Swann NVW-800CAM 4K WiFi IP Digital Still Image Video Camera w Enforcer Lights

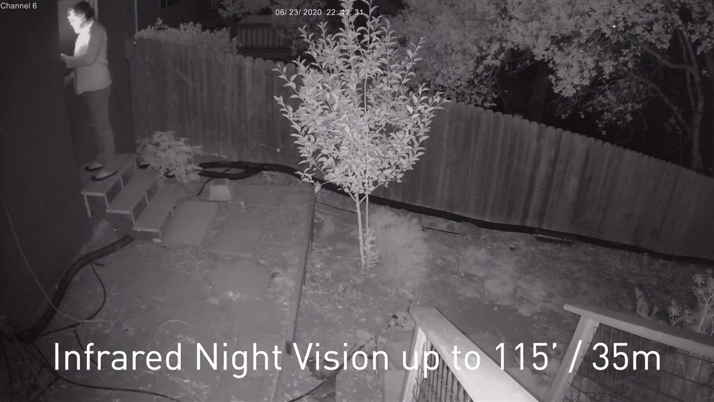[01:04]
or leave the spotlights off and take advantage of the powerful infrared night vision up to 115 feet, 35 meters, in total darkness.
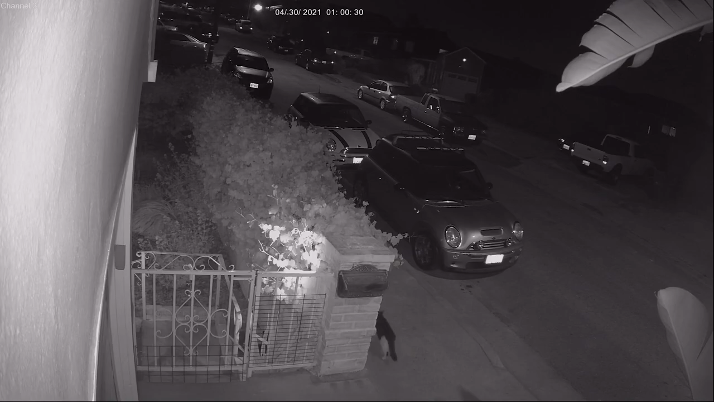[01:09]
Swann's TrueDetect Heat and Motion Detection senses heat from